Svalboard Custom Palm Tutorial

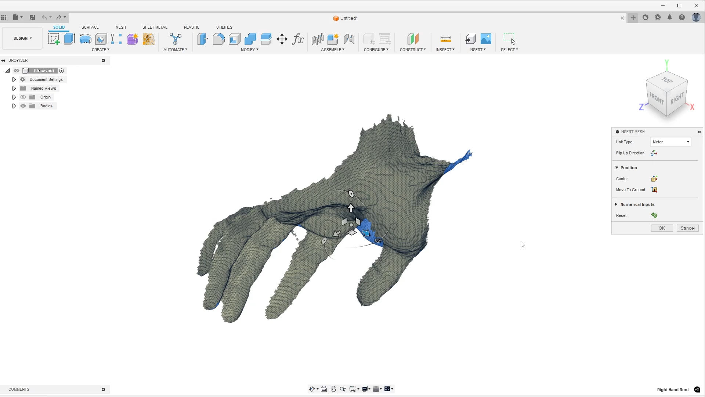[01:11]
It has to be in meters, at least that was for me, a few meters get the right proportion.
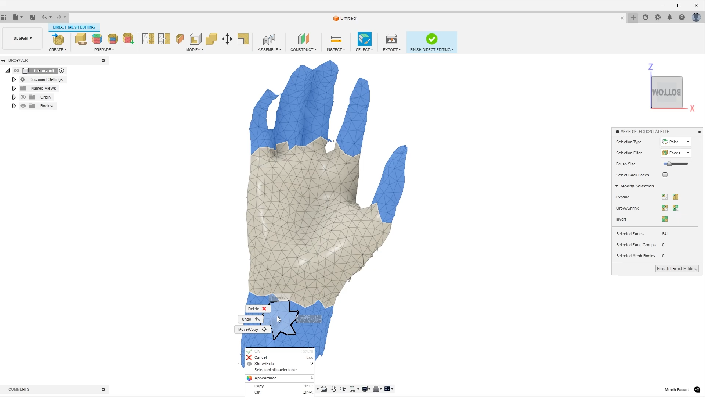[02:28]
I just wanted a smaller file to work with, but if you do have artifacts that are farther away and impacting your scan, then you can also delete those as well. So here we are left with mostly just the palm, some of the fingers and some of the wrists.
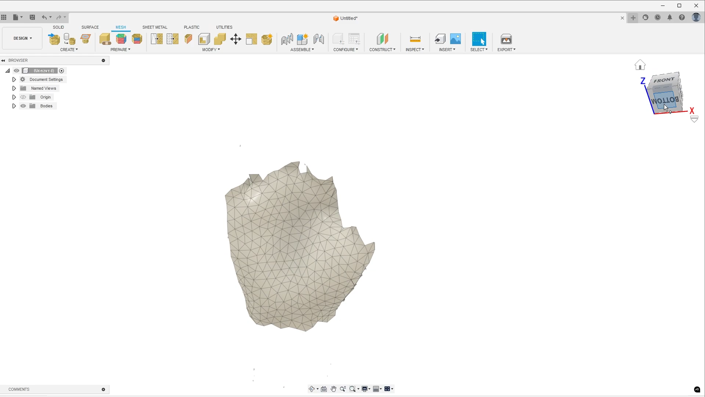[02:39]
And the next thing I want to do is move over to the form tab in Fusion.
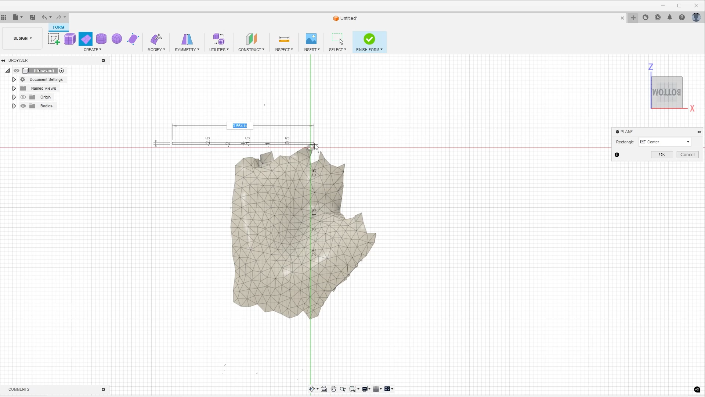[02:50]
And I am going to start creating a surface to follow my palm.
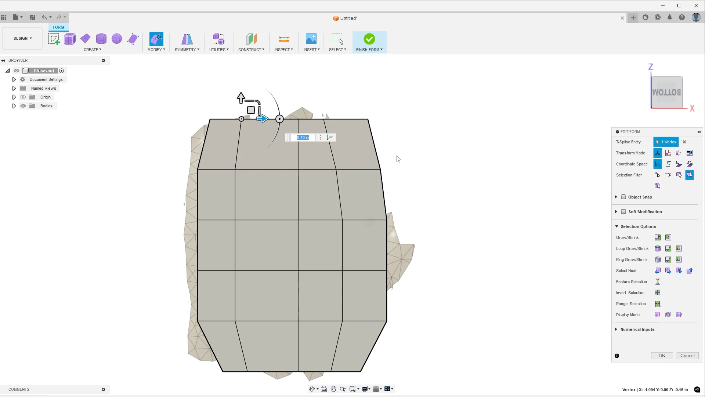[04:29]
I think we're going to speed this up right now so I can go through this and then into this.
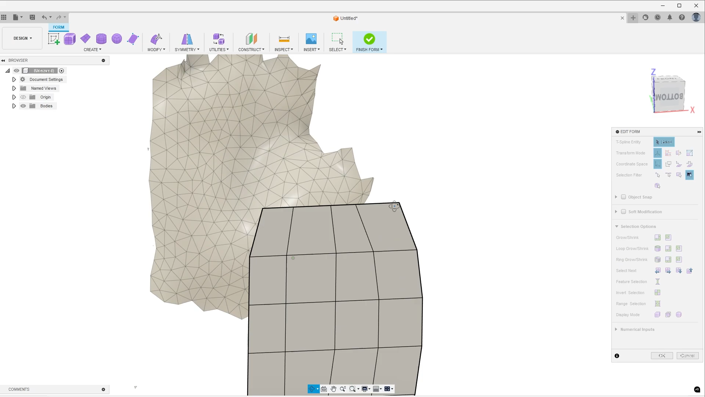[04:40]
So here I'm realizing that my mesh, my form is just a little far away from the hands.
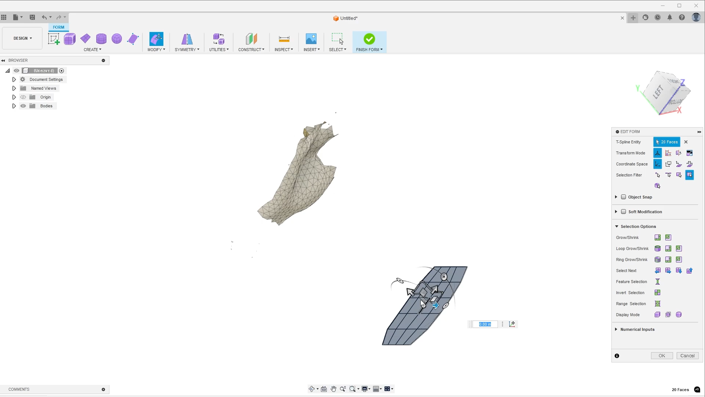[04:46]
I'm going to bring it a little bit closer.
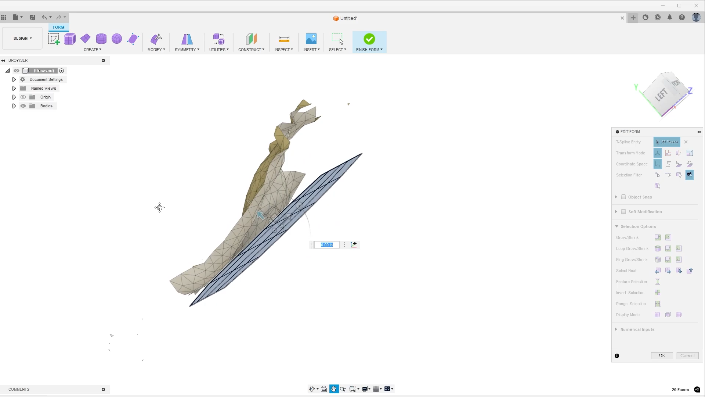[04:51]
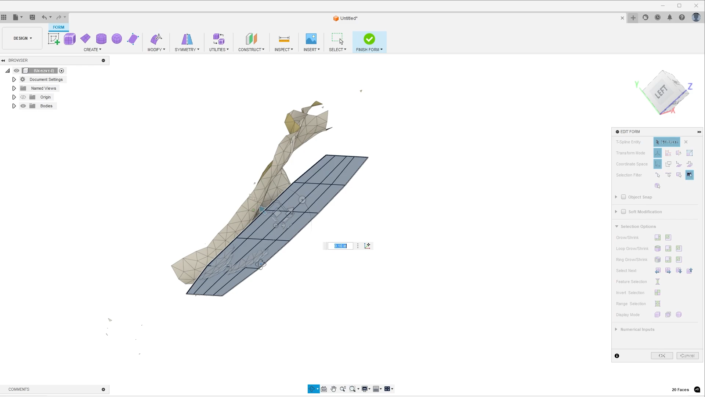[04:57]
And come back and work on it just in 2D again.
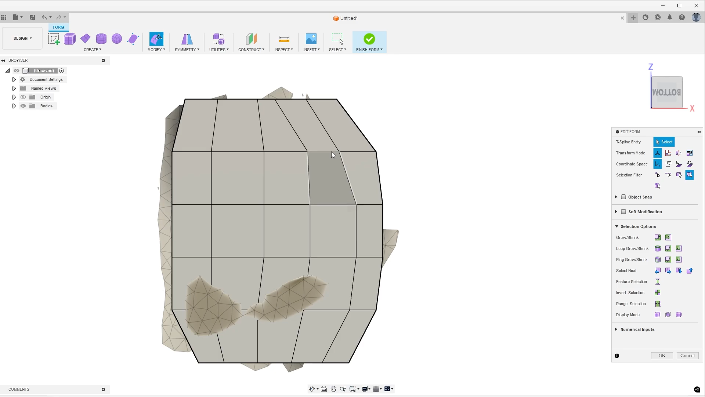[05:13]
I was just having some problems trying to select the edge right there.
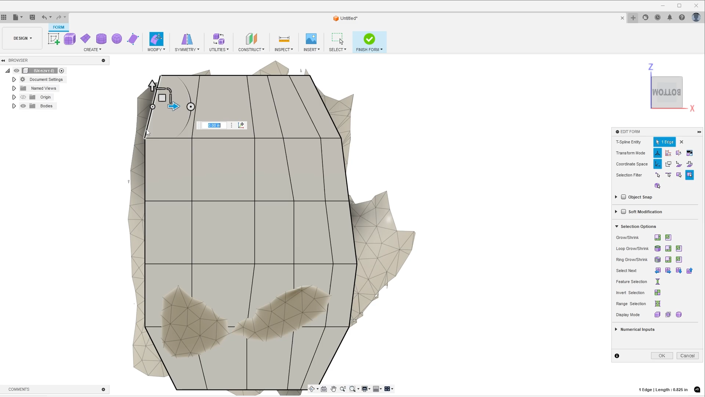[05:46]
And in a moment, I'm going to go to modify and select insert edge. I double click to get the entire edge.
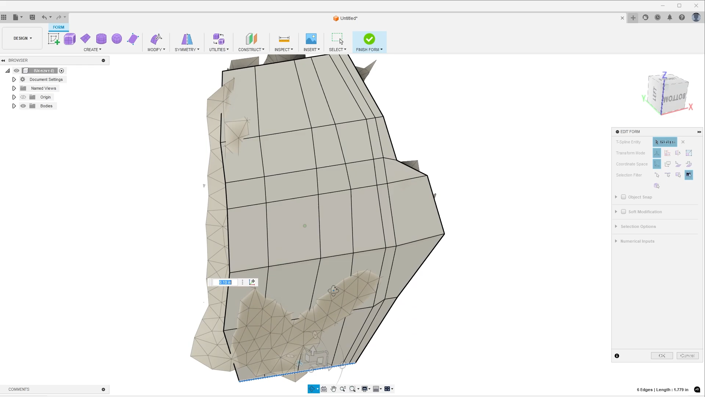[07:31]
Fairly satisfied with that. So now it's time to make this even match the hand even better. And I'm going to drag different sections and pull them up to meet the palm.
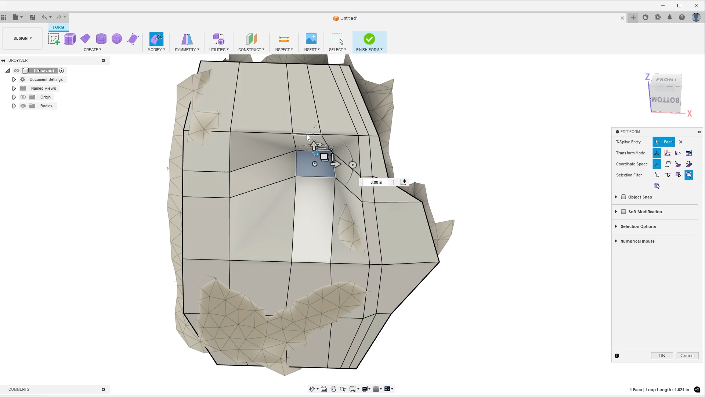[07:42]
It's going to create some really weird forms in here at first. I just like to pick little sections up at a time to make them match. First, I'll start with an entire little blocks or points.
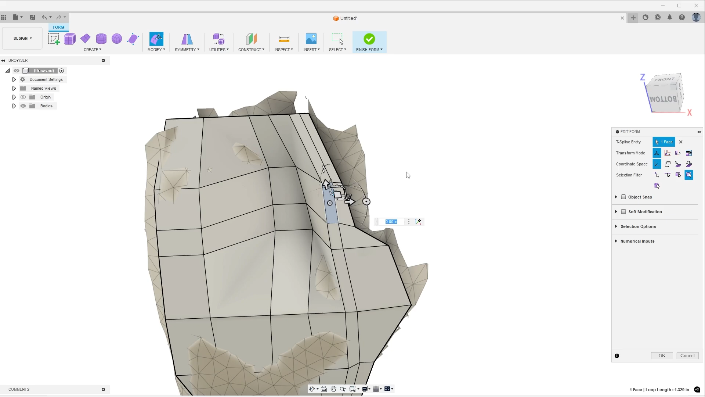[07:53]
Sorry, blocks or edges. And then as I keep getting closer and closer to matching the hand, I'll just select individual points.
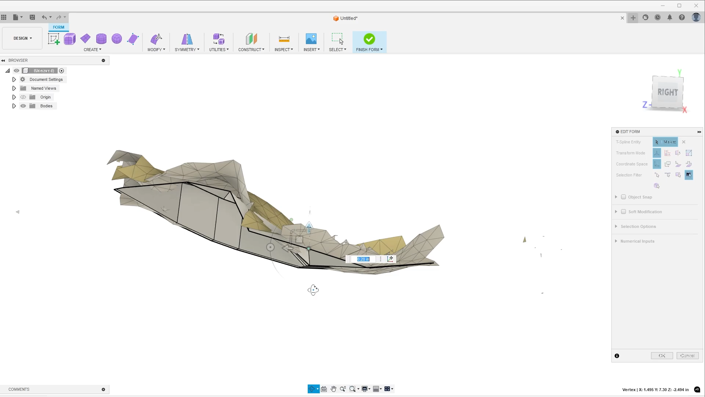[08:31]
And I like to keep it simple by just dragging in the visual axis at a time.
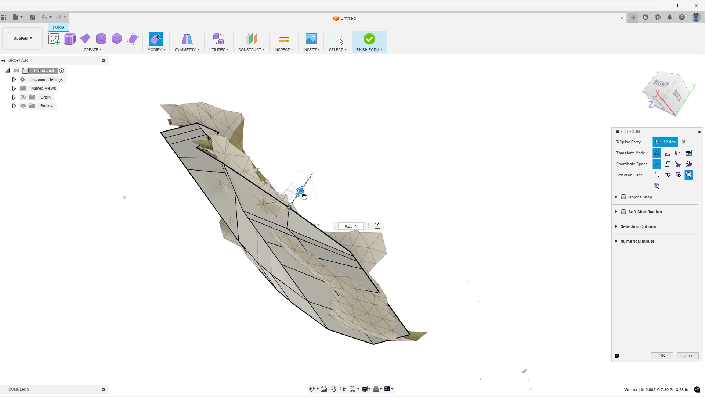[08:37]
The main thing I'm doing is just kind of pulling it up towards that scan. And we can see right, of course, that scan is showing through.